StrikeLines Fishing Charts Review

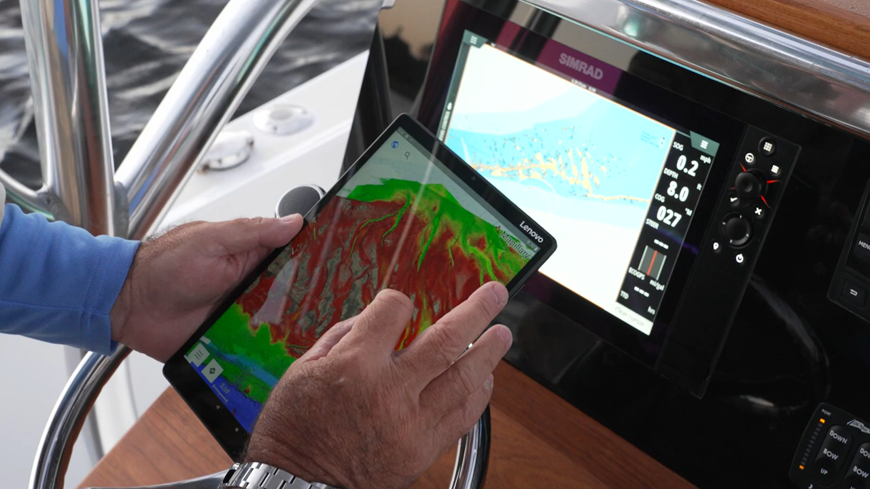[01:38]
The app that you use to view these charts, you can see the position of your boat, you can see your track lines, you can save waypoints on it, you can scroll around and do trip planning.
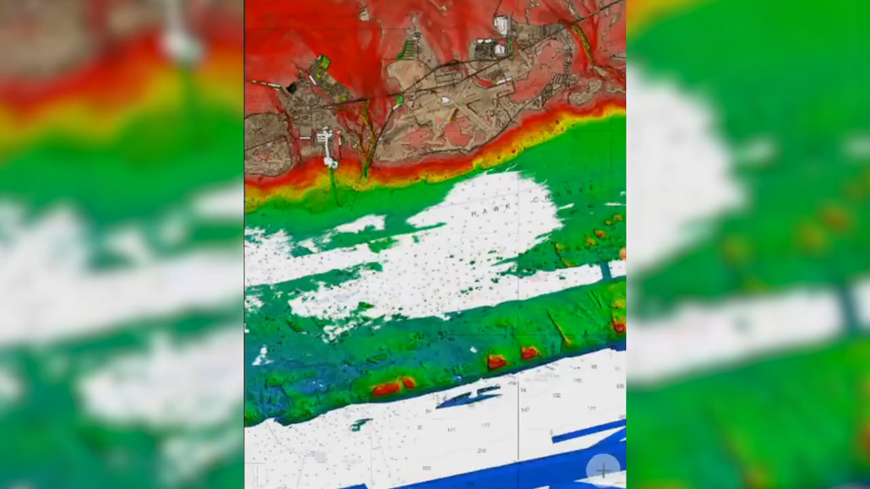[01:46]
And a lot of guys like that because you can bring it home with you at night and plan your trips the next day, you know, see where you want to go, start marking it out, thinking about it,
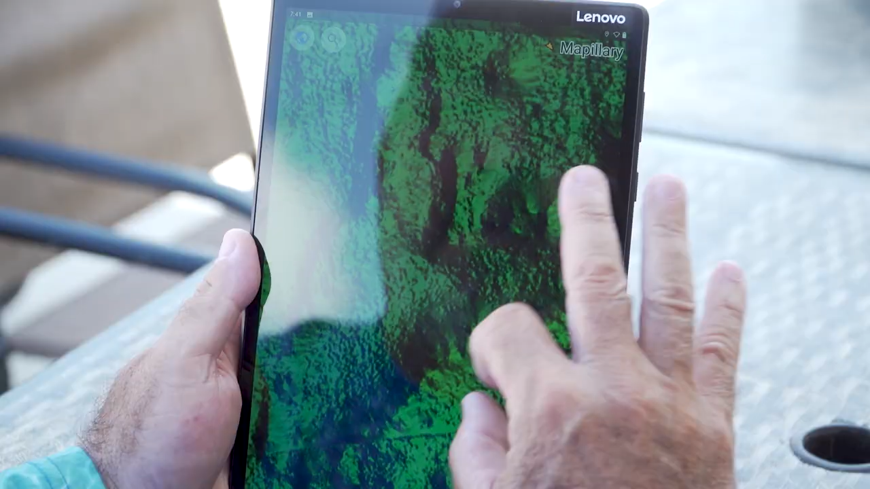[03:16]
Now, you see there's a ledge right here, and it's very obvious.